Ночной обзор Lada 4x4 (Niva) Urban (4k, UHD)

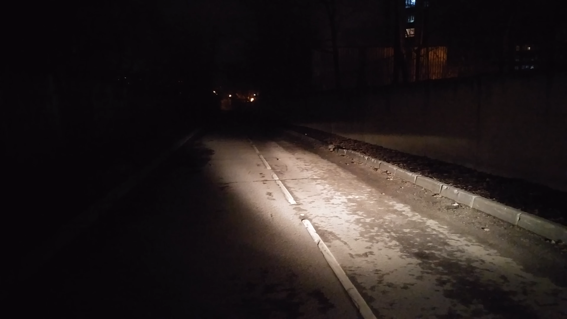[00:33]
Проецируют наши фары Ну, по нынешним верхам, конечно, слабовато Ну, слабовато потому, что Должен быть рефлектор Не на стекле, а на самом В этом вот отражателе Тогда будет отличный свет Лучше,